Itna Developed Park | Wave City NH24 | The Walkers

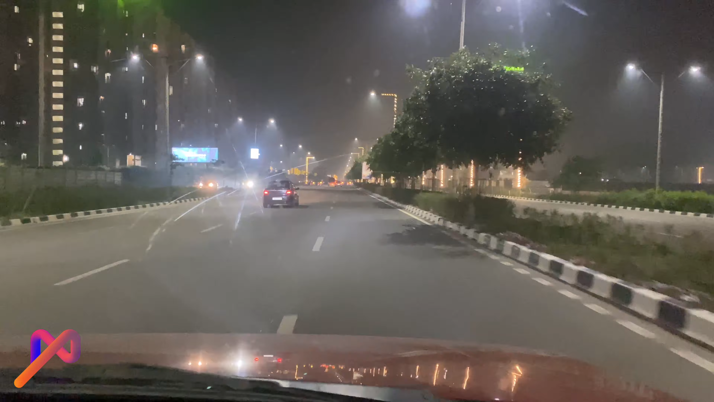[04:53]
तो ये नाइट व्यू, और हमारा स्पीड अभी बहुत ज़्यादा है, बहुत कम है। और ये हम पहुंच चुके हैं सेंट्रल पार्क,
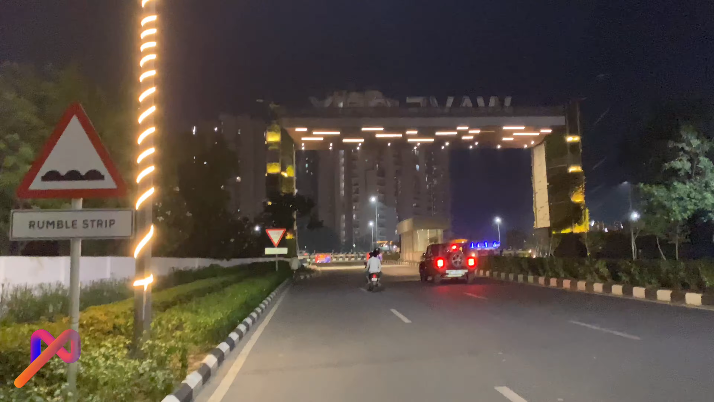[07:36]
और ये हम पहुंच गए वेब सिटी के गेट पे।